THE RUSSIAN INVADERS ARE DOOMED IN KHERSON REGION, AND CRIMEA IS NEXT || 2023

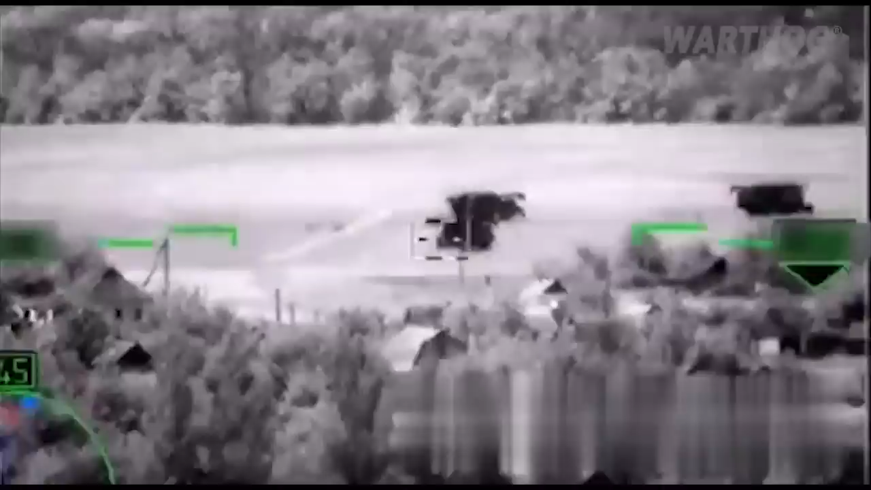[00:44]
Yesterday, the Russian Defense Ministry made a statement about destroyed Ukrainian equipment, in particular 8 Leopard tanks.
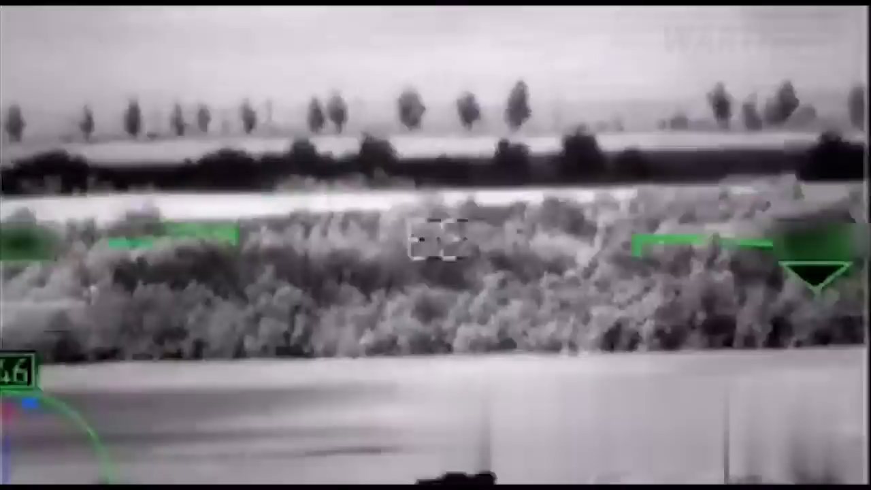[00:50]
Terrorist Prigozhin commented by making fun of it. And today, a video of allegedly destroyed Leopard tanks by Russia appeared.
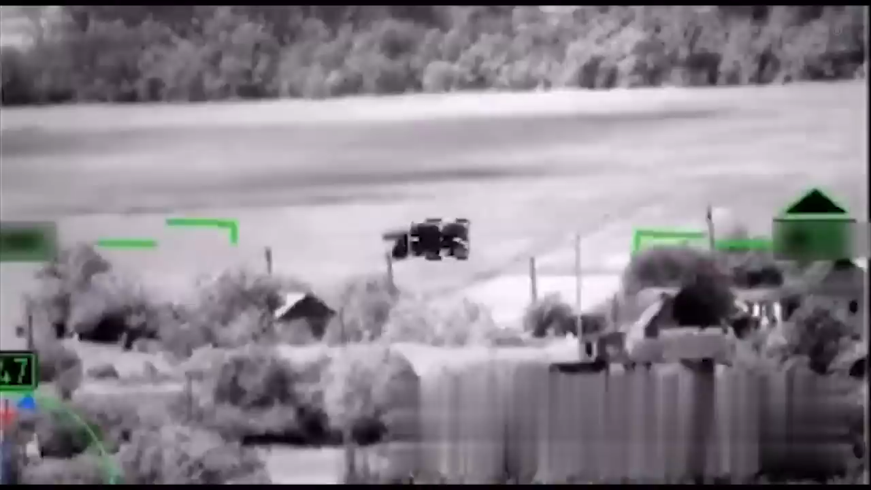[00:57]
However, the vehicles in the footage published by the Russian Ministry of Defense do not resemble any tanks at all in their silhouette.
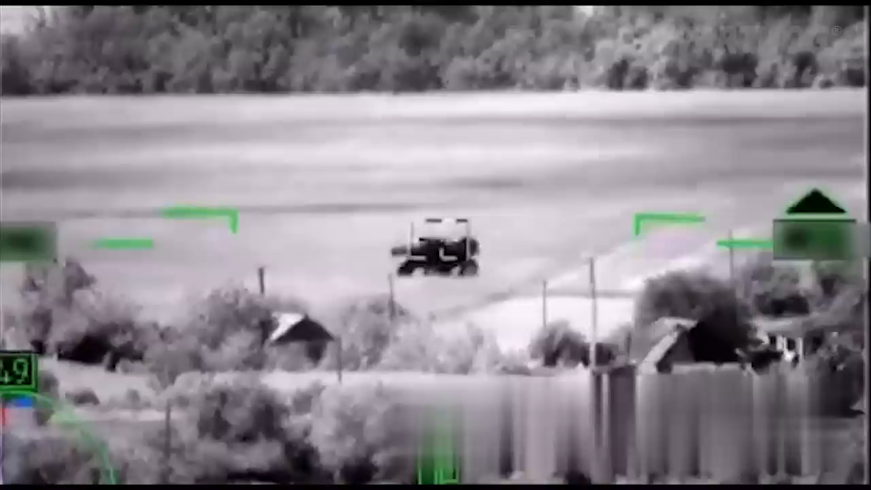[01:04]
They most resemble combine harvesters, clowns.